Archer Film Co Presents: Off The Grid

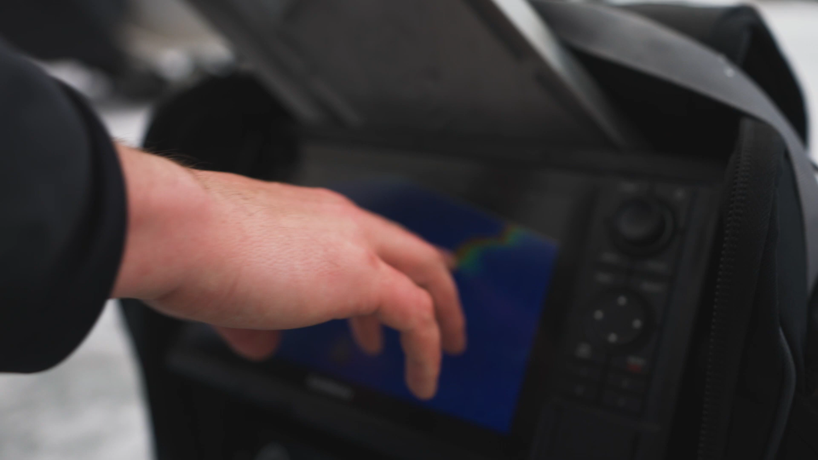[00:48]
Gonna just drop straight off and all these fish are cruising up and down this break.